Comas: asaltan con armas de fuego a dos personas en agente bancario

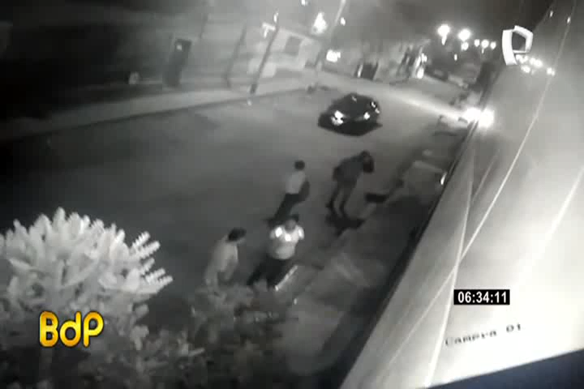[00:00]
En comas, un ladrón atacó a los clientes de un agente bancario ubicado en la avenida Cusco. El delincuente armado bajó de un vehículo negro con casquete de taxi y atacó a estos dos hombres.
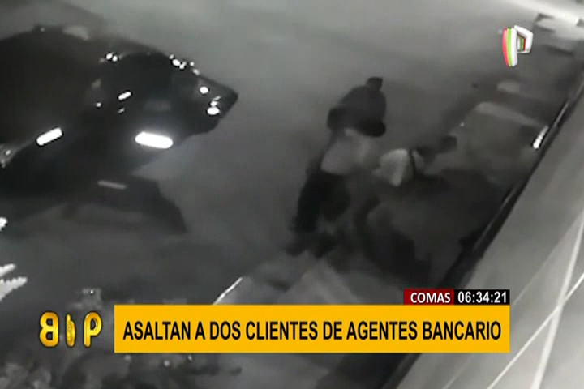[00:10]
Les arrebató sus celulares y además del dinero que estaban a punto de depositar en este agente. El ladrón incluso golpeó a una de las víctimas con el cacha de la pistola. Otros dos clientes lograron escapar del robo. Todo quedó grabado por esta cámara de seguridad. Fue muy rápido. Llega el auto, bajan los delincuentes, atacan a sus víctimas, las agreden incluso físicamente y se va.